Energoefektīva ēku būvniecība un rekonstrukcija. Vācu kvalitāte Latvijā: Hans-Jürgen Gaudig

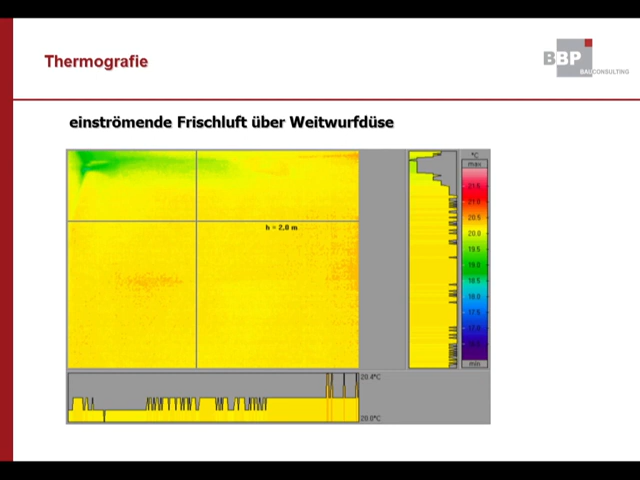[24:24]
Für Sie ist das kritischer, Sie sind ein bisschen größer. Da will ich ja möglichst die gleiche Temperatur haben, dort ist das alles schon homogen und verwirbelt. Es gibt Simulationen von Richter, einer der führenden Lüftungsexperten von der TU Dresden.